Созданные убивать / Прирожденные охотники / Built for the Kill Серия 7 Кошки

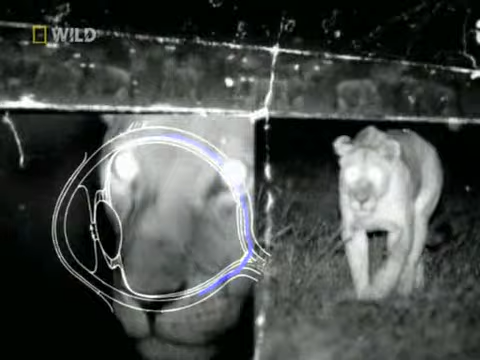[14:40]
Глаза кошек светятся в темноте благодаря особому отражающему слою позади сетчатки,
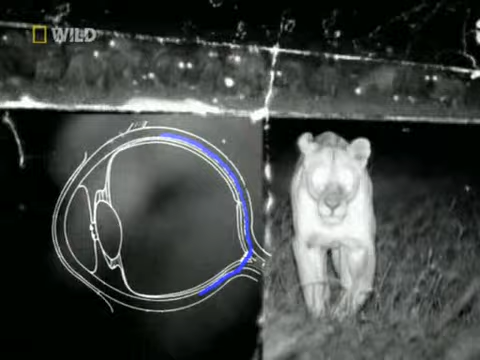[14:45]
который исполняет функцию зеркала, отражая свет назад к оптическому нерву.
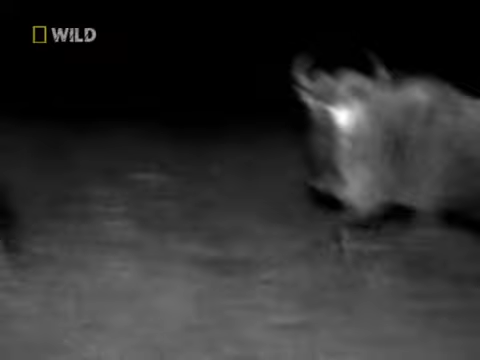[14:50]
Сетчатка поглощает каждый доступный лучик света, необходимый в африканской ночи. У многих животных есть похожий отражающий слой.